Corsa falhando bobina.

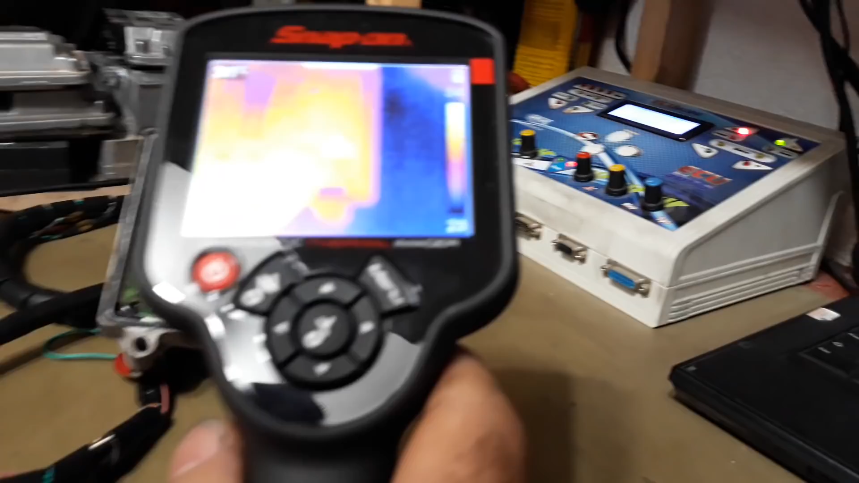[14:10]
Você consegue ver o regulador 5 volts, isso, ó.
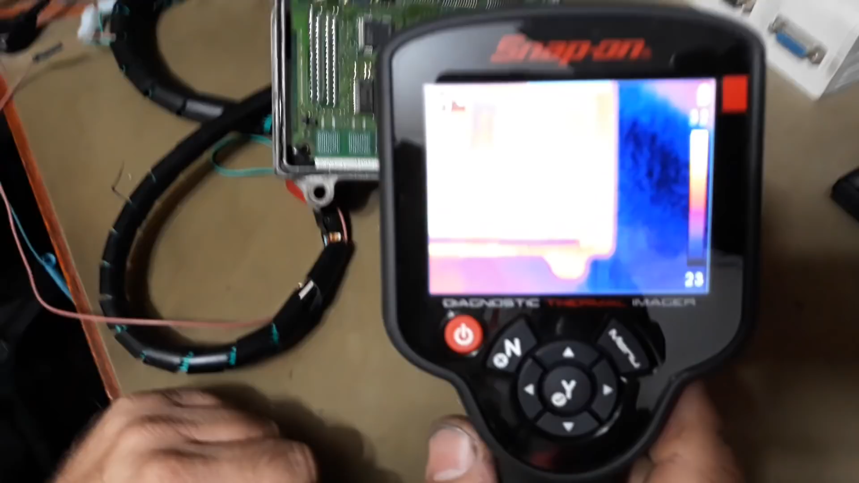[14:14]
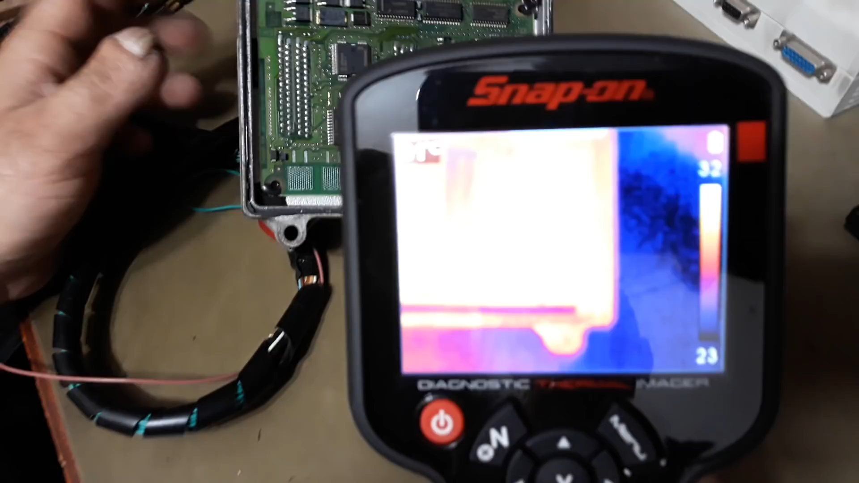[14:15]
Você já consegue ver o regulador 5 volts, tá? É bem difícil de filmar esse equipamento, tá? Por causa dele ser amarelo, a imagem fica bem ruim, tá bom?